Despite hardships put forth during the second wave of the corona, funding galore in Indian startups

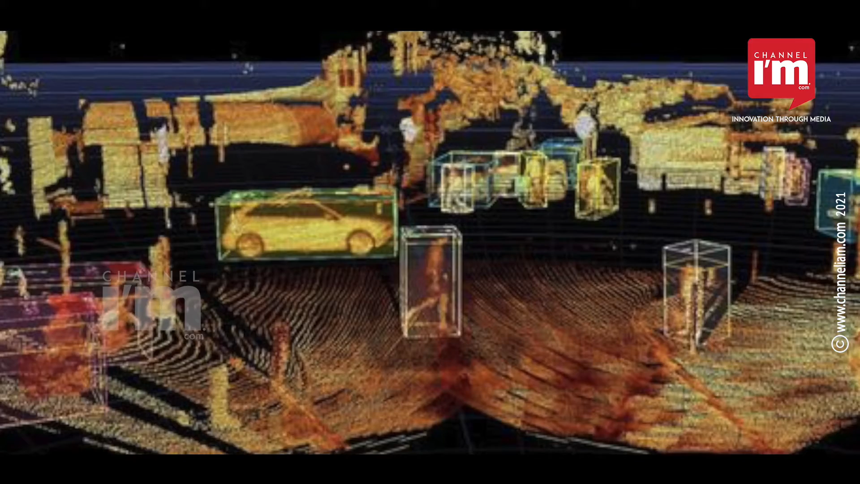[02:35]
Kron AI has developed a platform that enables innovators to accurately understand and study the real world and to discover intelligent solutions using 3D sensors.